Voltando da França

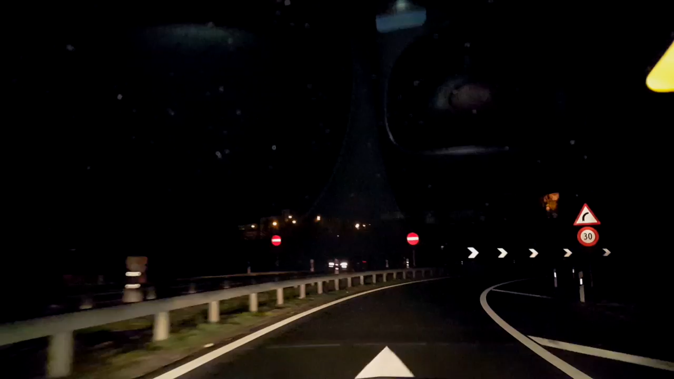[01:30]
30 por hora, 30 por hora, até pegar a autoestrada, chique. Galera, um abraço pra vocês, final de sábado, tamo vazando, tamo indo pra casa. Agora, um bom domingo pra vocês, amanhã é domingo, dia é descansar, ainda dá mais uns 40 e poucos quilômetros, tem 50 e poucos quilômetros, pegar a autoestrada ali e rir pra na chulipa.